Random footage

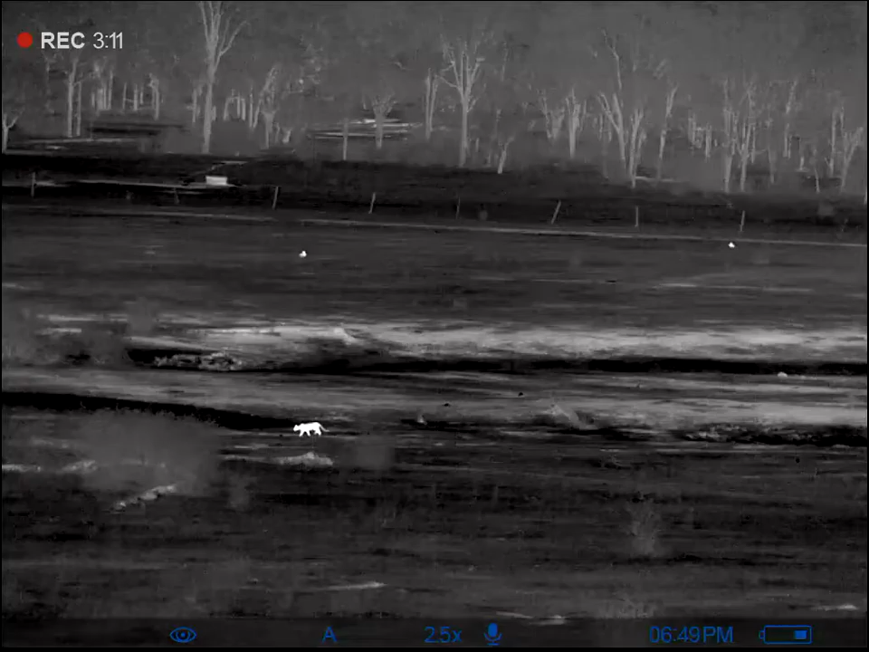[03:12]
. . I'll wait be a nice shot there about 80 metres that was Freddy Mountain sitting up on Pat's Ridge a couple more bunnies or one more bunnies over there
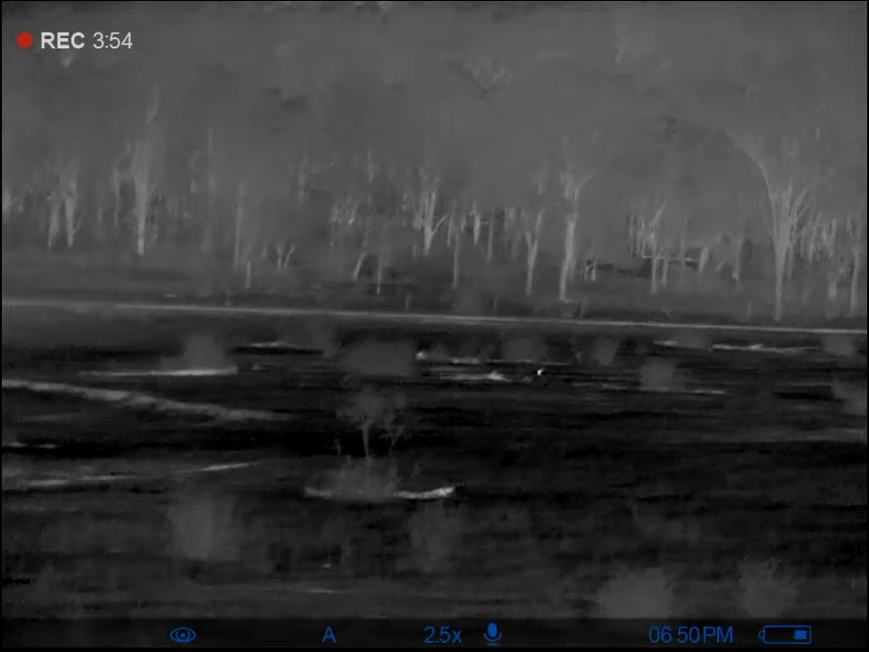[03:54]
about I'll look out
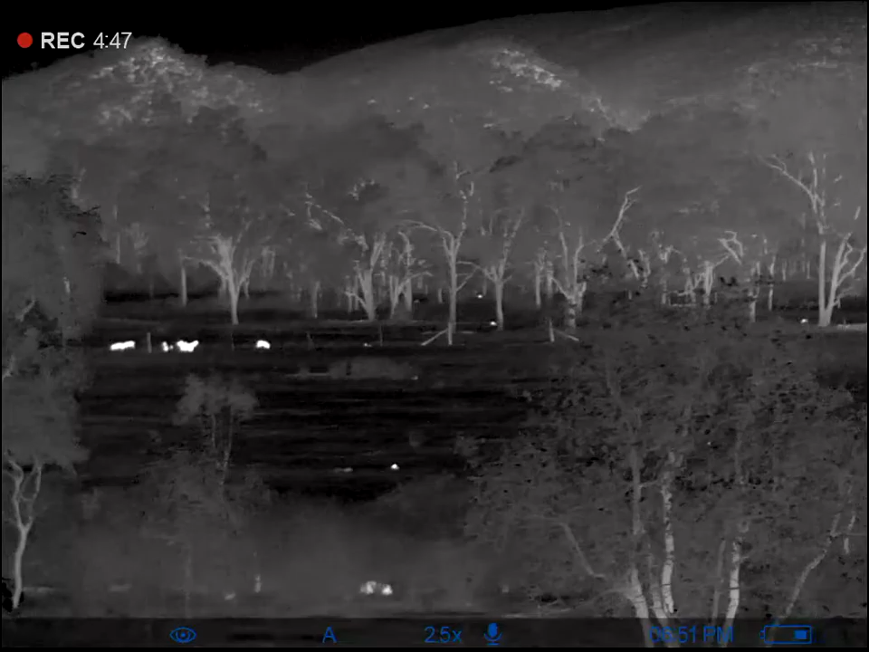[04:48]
a couple of grasshoppers in the background yeah okay Let's go.